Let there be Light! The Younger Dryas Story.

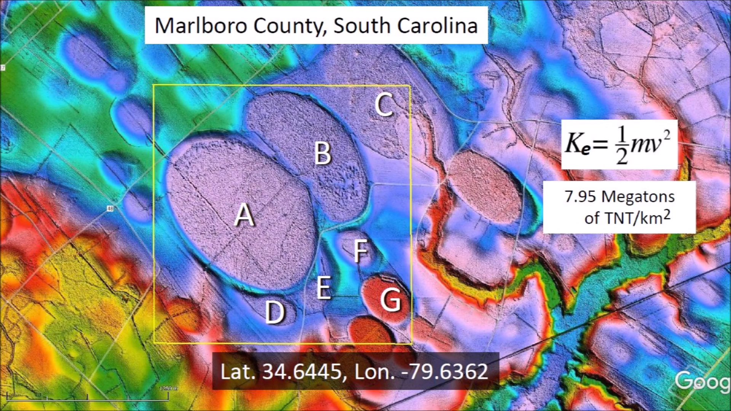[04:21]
The Atlantic coastal plain and the ancient river deposits along the Platte River in Nebraska became like quicksand. The oblique impacts of glacier ice on the liquefied ground created inclined conical cavities, which quickly became shallow elliptical basins by viscous relaxation in the trembling ground.
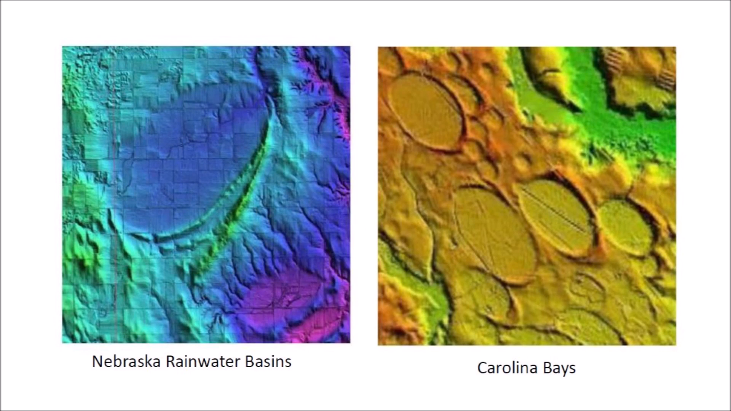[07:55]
But we have the Carolina Bays and the Nebraska Rainwater Basins, which are evidence of this cataclysm.